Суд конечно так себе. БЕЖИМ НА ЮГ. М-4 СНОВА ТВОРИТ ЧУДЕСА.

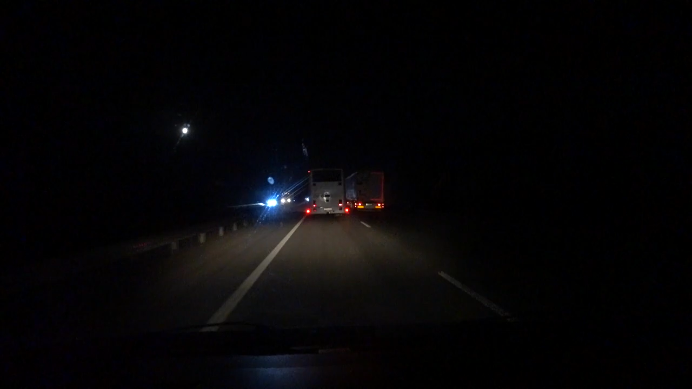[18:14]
Тачку На Раз Два И Поначалу Когда мы Только Объехали Нормально Была Дорога Реально Вот Они Большими Такими Квадратами Перелатали Дорогу Золотали То есть Не полностью Покрытие Снимали А Это знаете Кусок Кусок Кусок Кусок И едешь Просто Триндец А вот Сейчас Ближе к Каменску Шахтанскому Подъезжаем Видно Что Правая Полоса Как была Ну Так сказать В не очень Состоянии Она В принципе Так
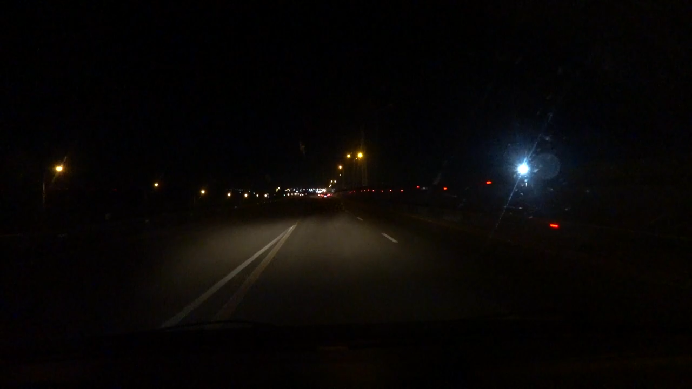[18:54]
Достроят До сих Пор Все Это Дело Двигается Не знаю Возможно В следующем Сезоне Следующим Летом Здесь Уже Будет Неплохо Я надеюсь Но Это Не точно Сейчас Посмотрим Как там Бывшее Батайское Кольцо Поживает Там Ну Тогда Мы еще Ездили Было Неплохо Аж Эстакада Просто И все Залетели На Автомат Страли Краснодар 309 Новороссийск 515 Там Еще Геленджик Недалеко Ну Что 300 300 Километров Я
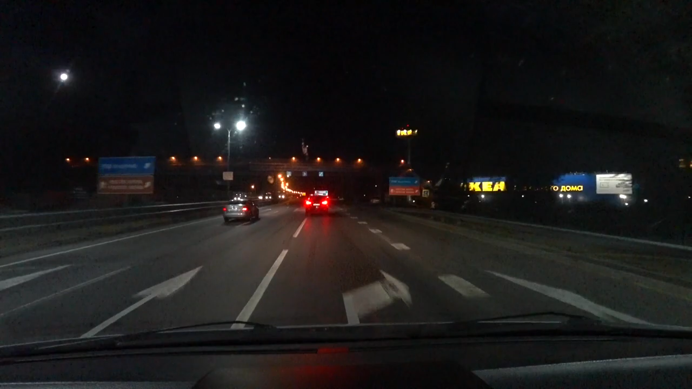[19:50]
Мы Сейчас Подъезжаем К платнику Пункту Взывания Плата Это Короче Получается Этот платник Классный Потому что Альтернатива У него Это через все Станицы Вот вообще Не вариант Здесь Конечно Прям Обязательно Лучше Проехать Тем более Стоит Он Так Сколько Вот стоит
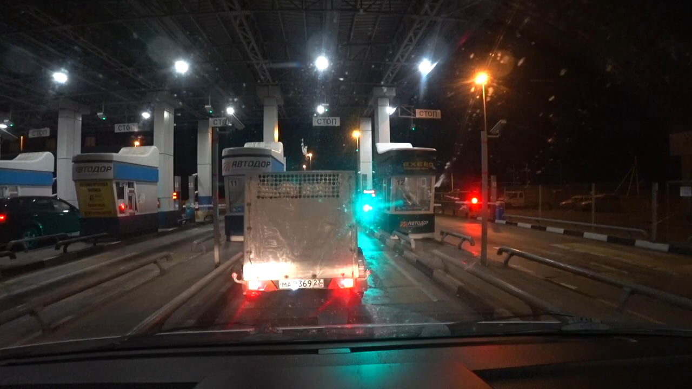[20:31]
Есть Вообще Пикнул Что-то Ага А можно Да Все Спасибо
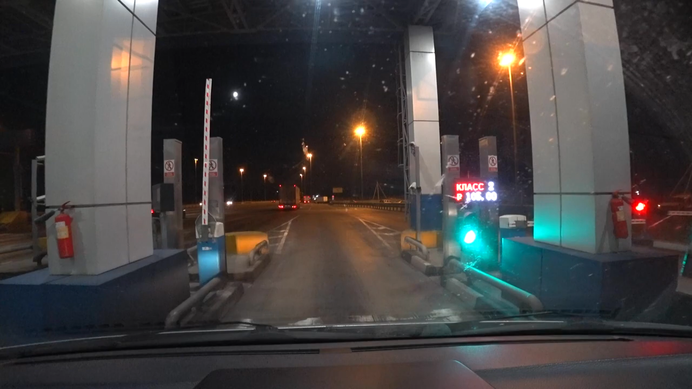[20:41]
Блин Прикиньте У меня Транспондер Убран В сумке Под креслом И он Сработал Представляете Охренеть Можно А там Причем Он сейчас Сработал По второму Классу 105 рублей Видели Сейчас Табло Было И вот Как это Я не знаю Пересчитает Он не Пересчитает Я не знаю Вот про Что я Говорил Прикол Да А когда Там Мы ехали Он не Сработал Да Ну Такие Дела Блин Как я Ненавижу Это М4
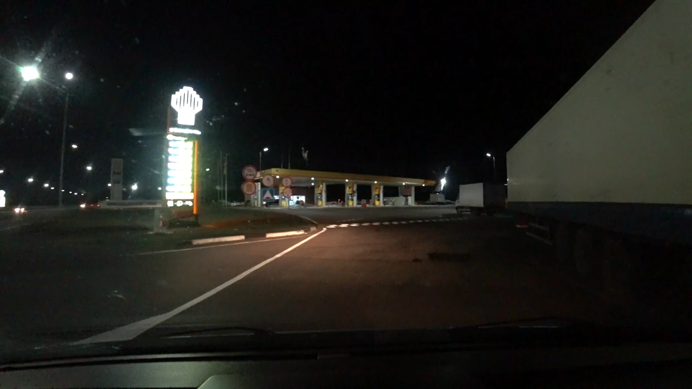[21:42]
мы Заедем Сейчас Заправим Здесь Машинку Еще На 1000 Рублей И Сходим В туалет И
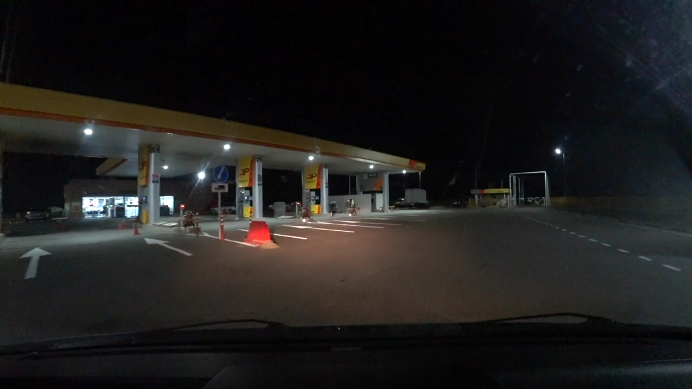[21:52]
Так Хопа Блин Как круто Краснодарский Рай Что Хотите Сказать Дизеля Нету Что А нет Дизель Есть Это Хорошо Ну вот И все Мы Въехали В наш Любимый Краснодарский Край Точнее Рай Сейчас Такой Панер Висел В хэштегах Жара Круглый Год Ну и конечно Не про Нашью Жары Прямо Как Такого Нету Но Тем Не Менее Самое Теплое Место На Стране Так Здесь Такой Сразу